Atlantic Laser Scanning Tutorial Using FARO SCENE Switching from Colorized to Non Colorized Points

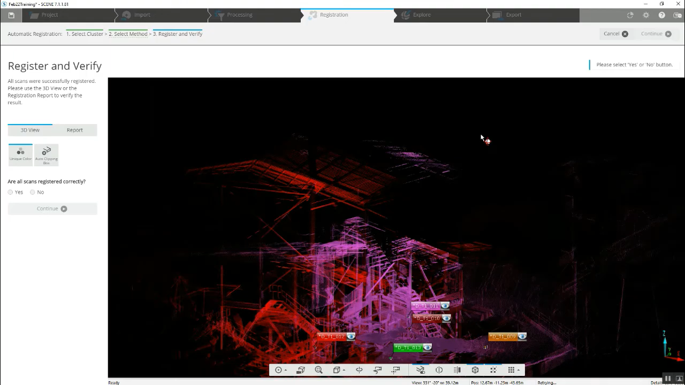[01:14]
The more geometry around the scanner the
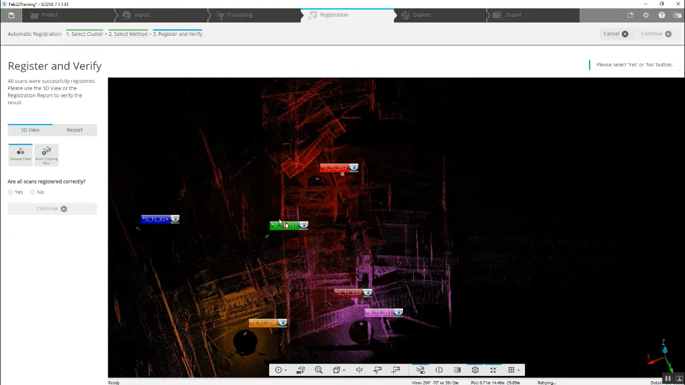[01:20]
better that the software does in putting it together with top down and cloud to cloud.
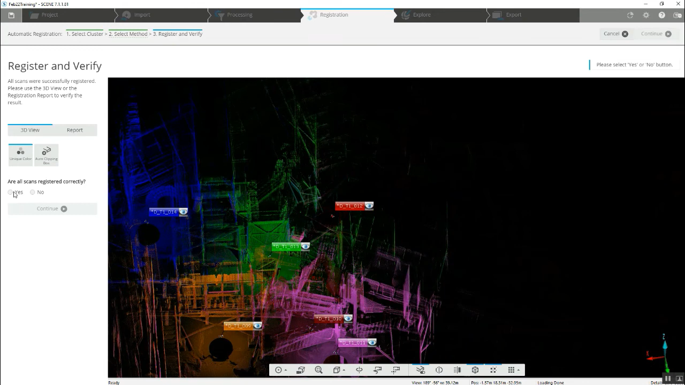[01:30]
Yes registered correctly and we'll move on to the explore page.
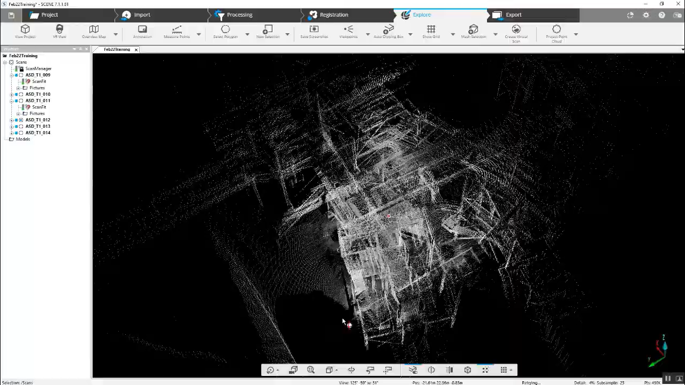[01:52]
our complex geometry has come together quite nicely.
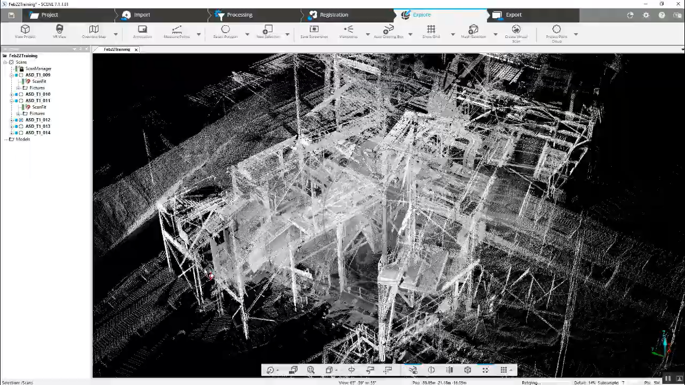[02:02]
Does not have any color added to it.
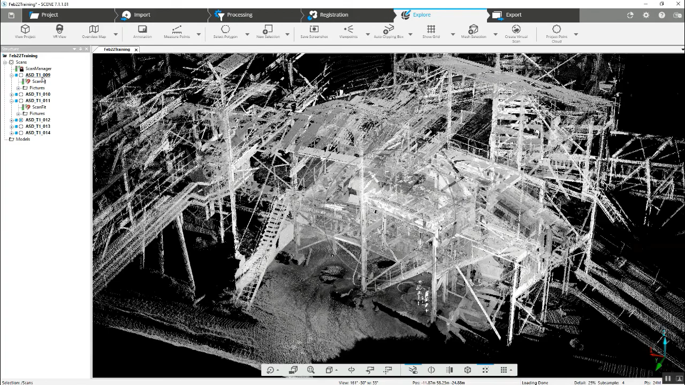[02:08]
As you can see if we come over to the tree on the left side we don't have the ability
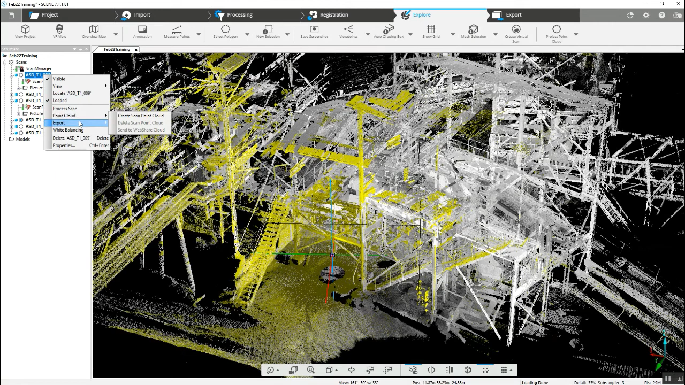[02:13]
to add our color to each of the scans or to the main scan folder and if what we want to
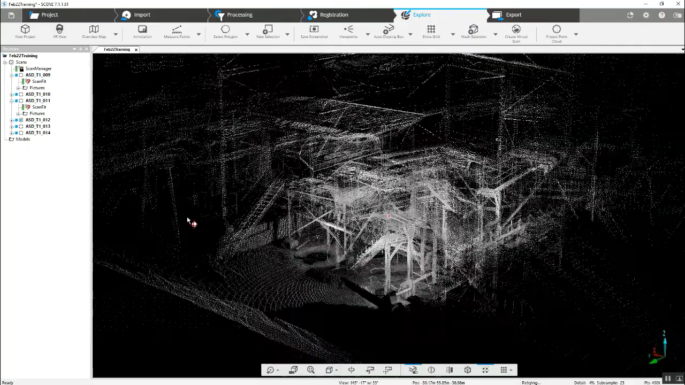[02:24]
do is add the color we're going to have to go into the settings grab the
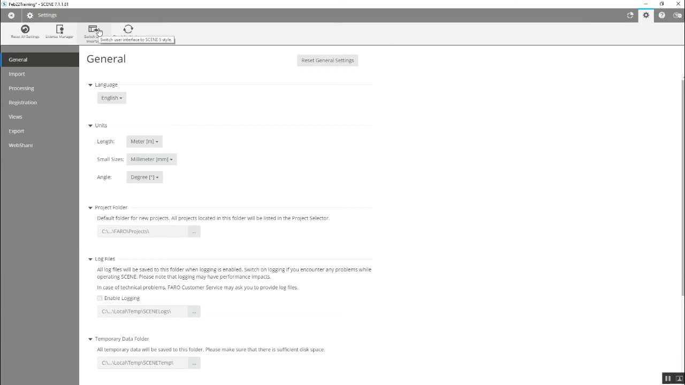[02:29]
switch user interface button here and quite easily we can go into
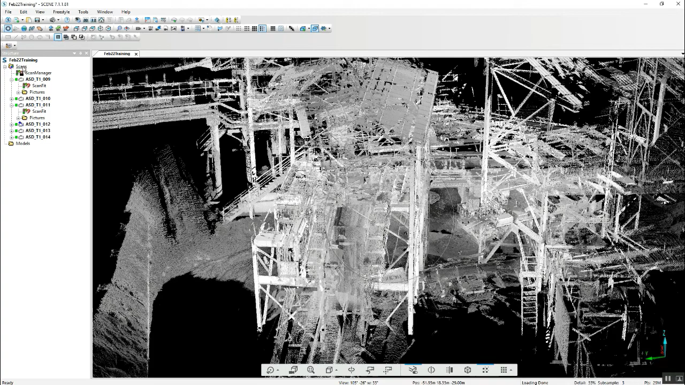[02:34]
either one scan or the entire scan folder right click operations and color pictures and that will because we're on the main scans folder that will add color to the entire project at one time.
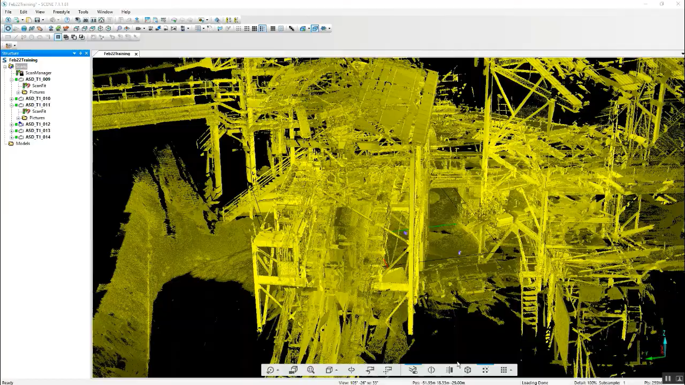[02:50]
As we can see our color has
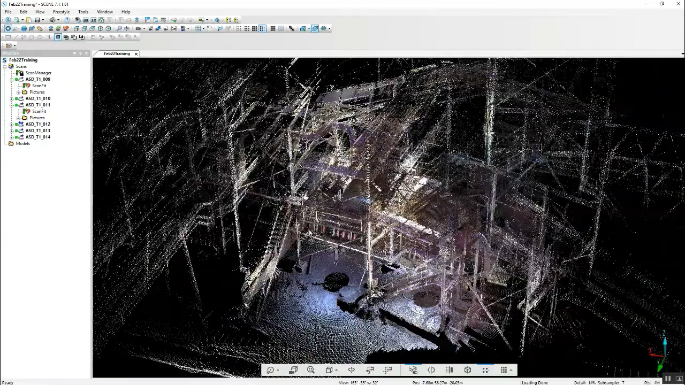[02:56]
come in sort of difficult to see in the 3D.
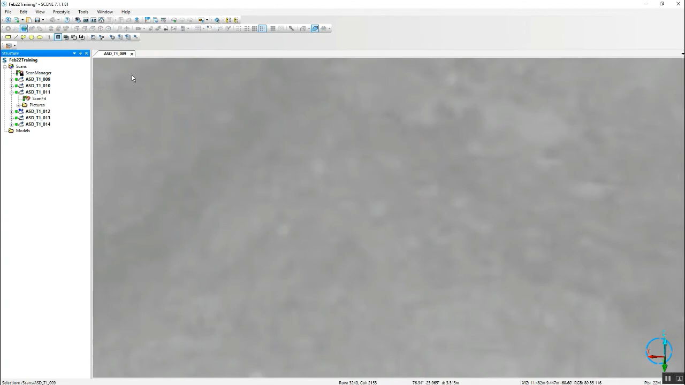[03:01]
Go ahead and just quick view one of our scans here and we got color.
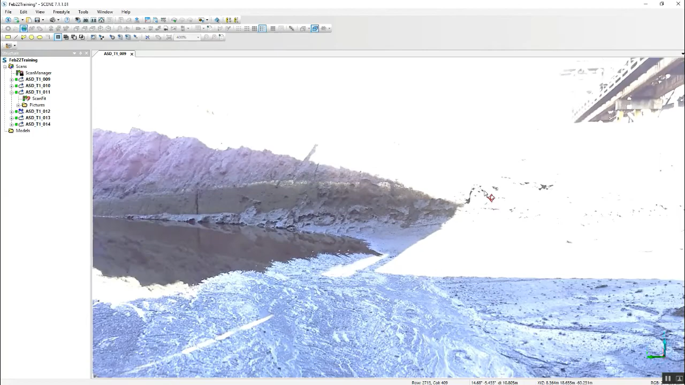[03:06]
This is a great example of sometimes why we don't want to add the color.
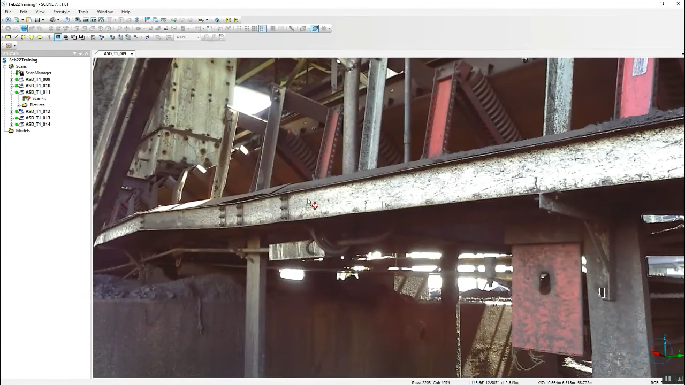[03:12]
While over here we've got some pretty serious shadowing. On the back side of this we've got a completely blue blown out photograph because of the direct sunlight.
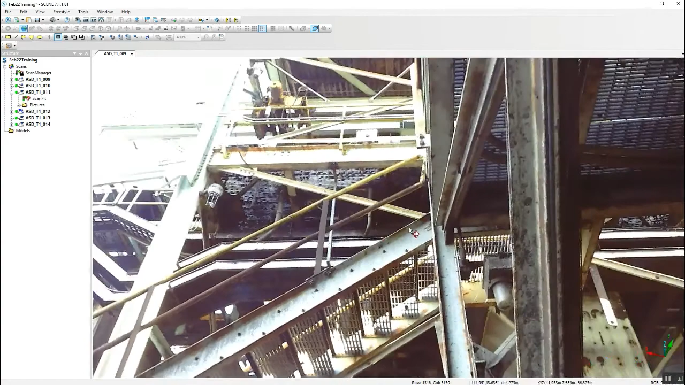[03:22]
So if this is something you were looking to do some measuring
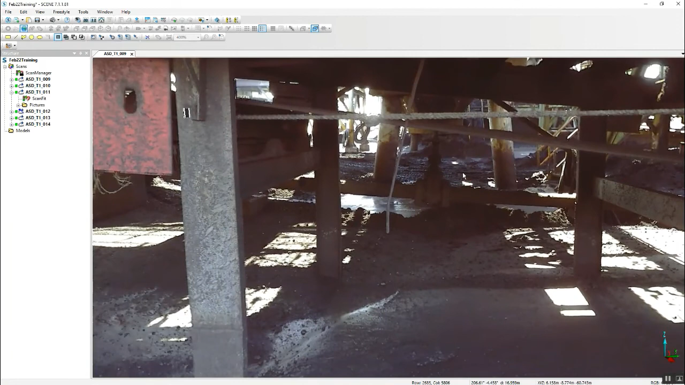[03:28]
in that's a very good idea to do all that sort of measuring before you add color.
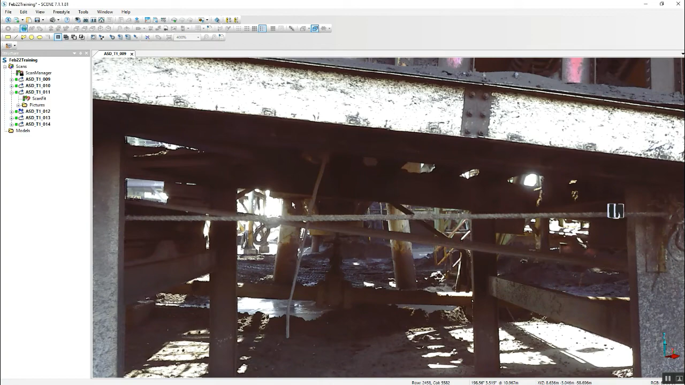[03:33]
If you do make a mistake by putting the color in either during the pre
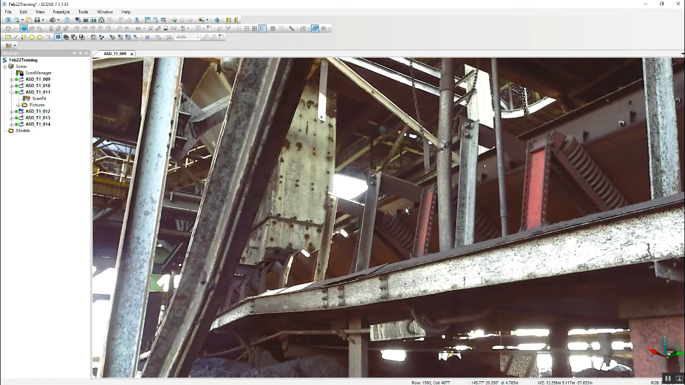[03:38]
processing stage or registration stage and you get into this situation make sure you just
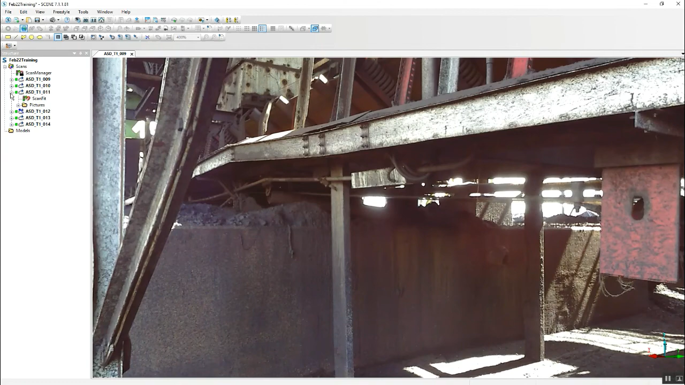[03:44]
back into the old user interface as I did. This is scan number nine. We'll select it. Go back down to operations, colors, pictures and then restore gray image.
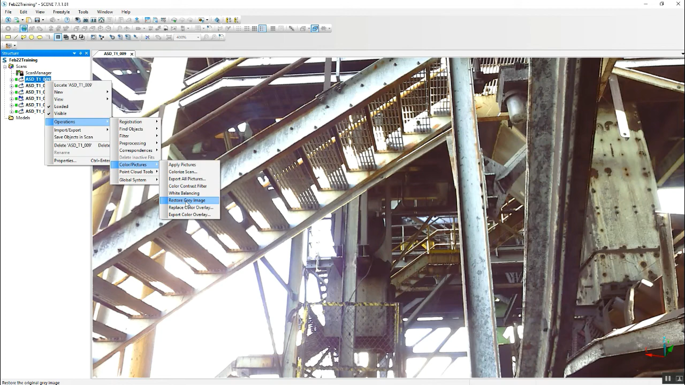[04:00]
This is something that will then take the color back out of the scan. You can see the different areas that you might need to see that were completely obscured.
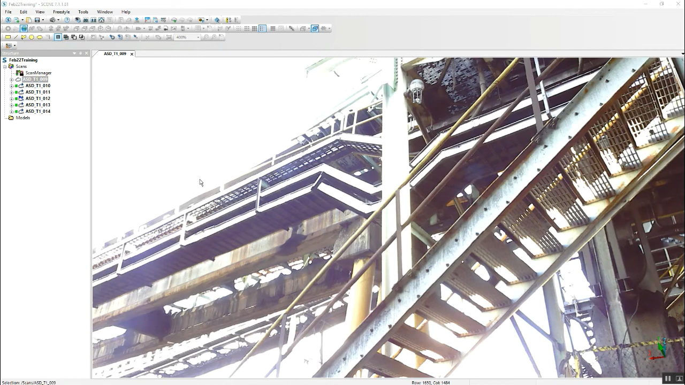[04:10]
Now that it's completed we will close and open that same scan back up again
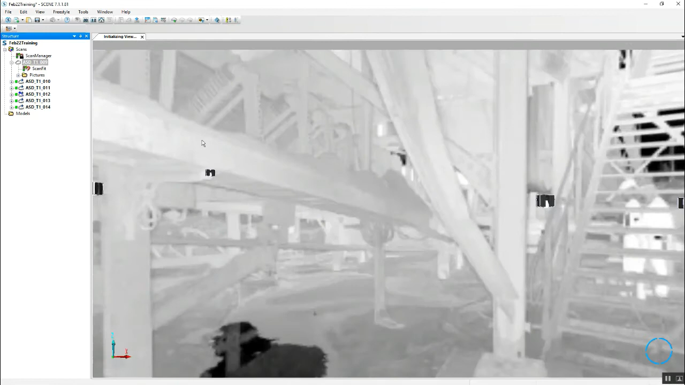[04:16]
and we are back to a non-colorized laser point only version of it.
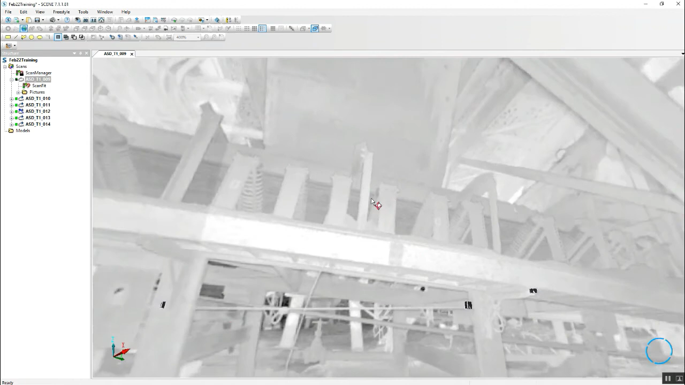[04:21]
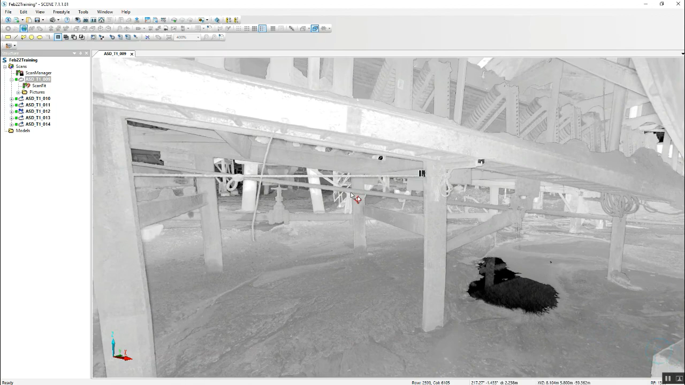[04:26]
Now as you can see we've got quite a lot of detail underneath in the obscured areas that were shadowed and then back over
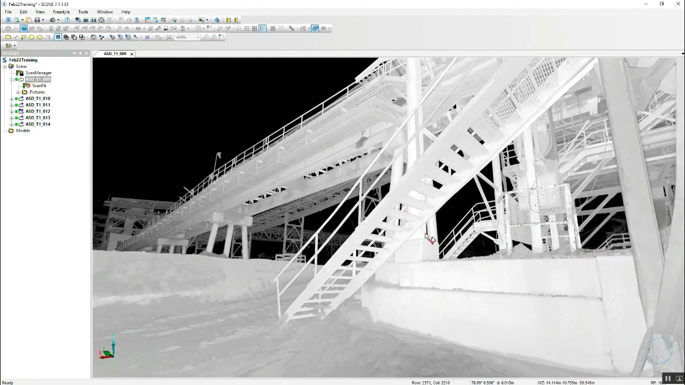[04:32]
here where we were blown out because there was too much sun in our photograph we've got exceptional detail.